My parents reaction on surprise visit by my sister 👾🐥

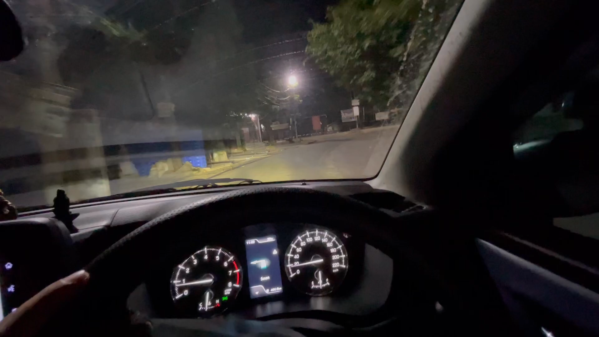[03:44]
तो भाईया निकल चुके हैं हम अपड़ से अपने
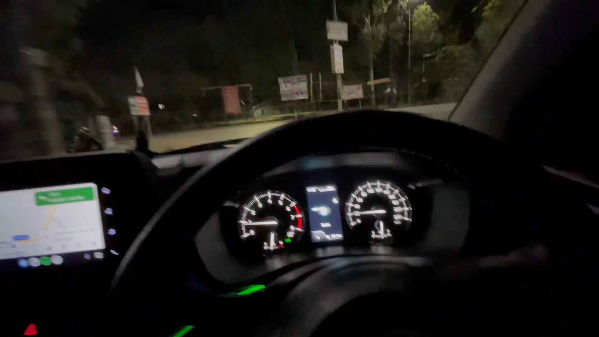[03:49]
दोस्तिया कि यहां से अब जा रहे हैं हम इंद्रा गांती टर्मिनल
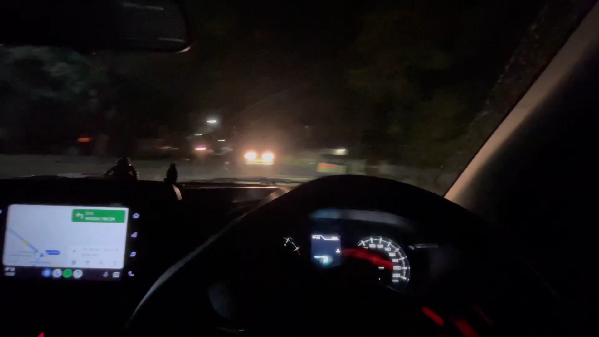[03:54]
2 पे टर्मिनल 2 इसले जा क्योंकि मेरी जो बहन है